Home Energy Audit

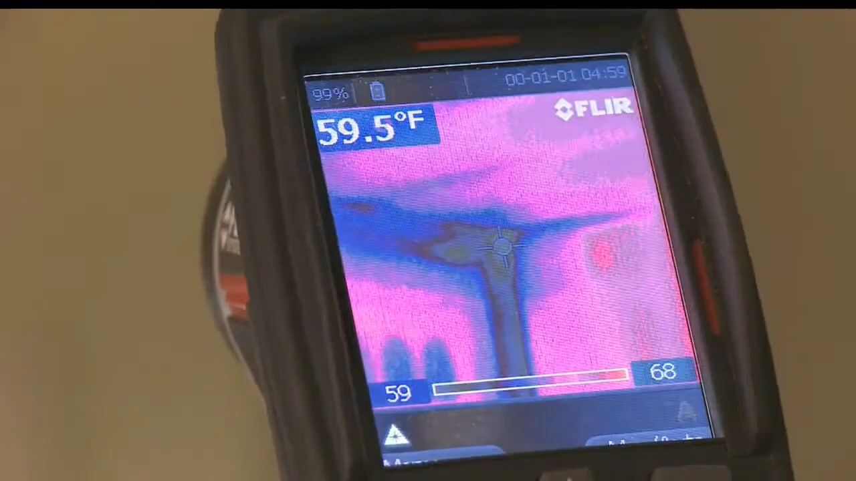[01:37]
On screen: spot 59.5°F
including wiring penetrations in the tops of those walls, or a flue pipe.
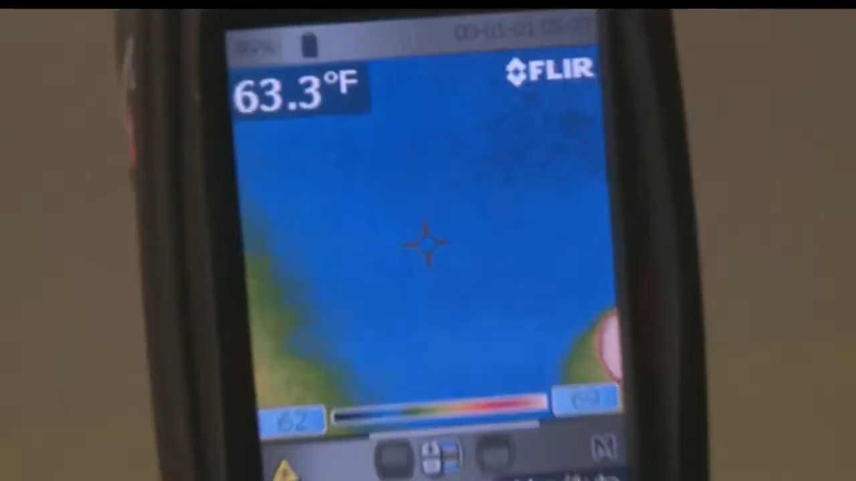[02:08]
On screen: spot 63.3°F
that there must either be minimal insulation or none around the recessed lights.